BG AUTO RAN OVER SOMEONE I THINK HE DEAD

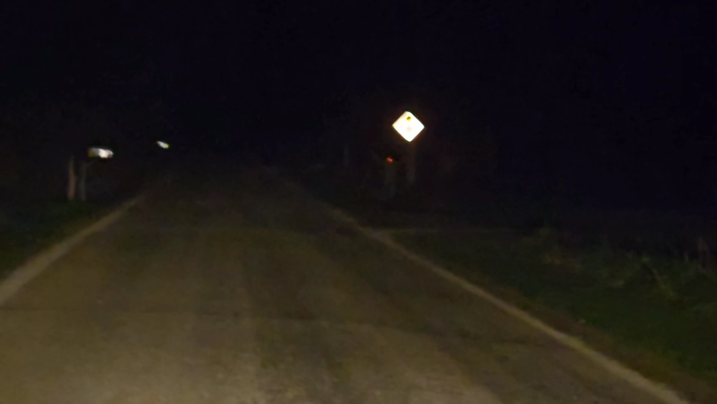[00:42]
Is I'm tweaking? Ain't that somebody right there? Yeah, that's somebody right there. What the fuck? I'm finna ride past. I'm gonna ride slow.